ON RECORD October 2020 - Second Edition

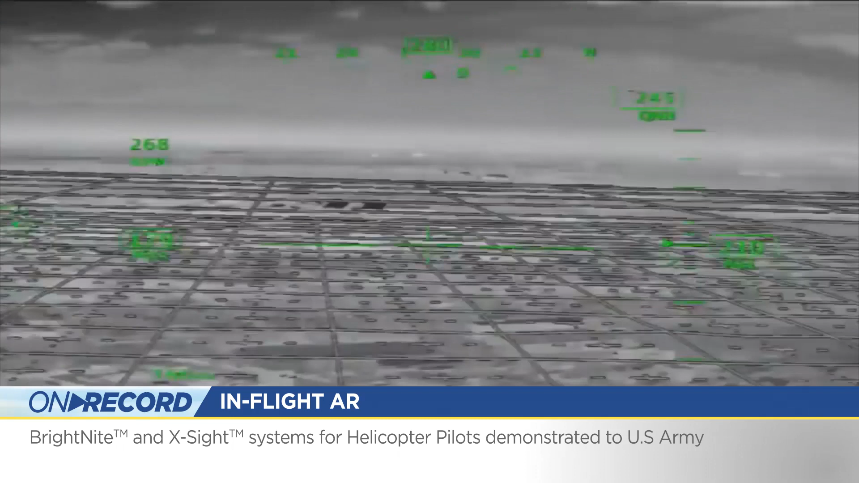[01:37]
Coupled with X-Sight, pilots see a multi-layered panoramic image of the outside world,
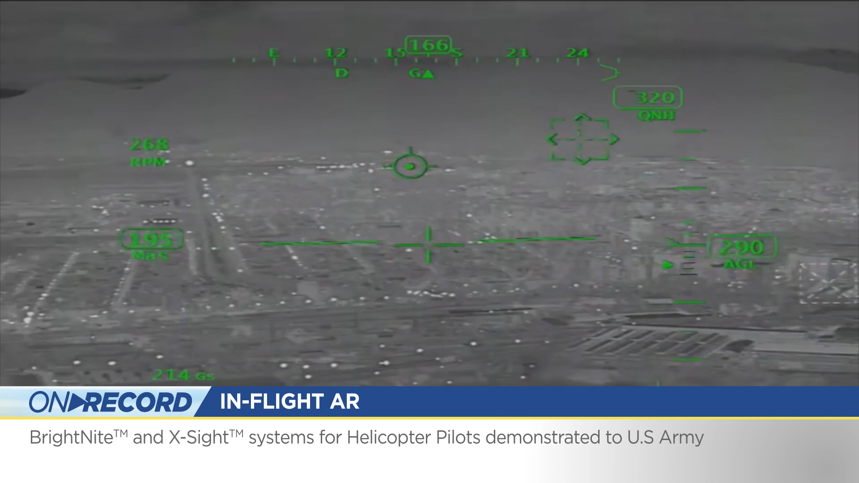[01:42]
with flight information from across the aircraft systems projected directly into their eyes.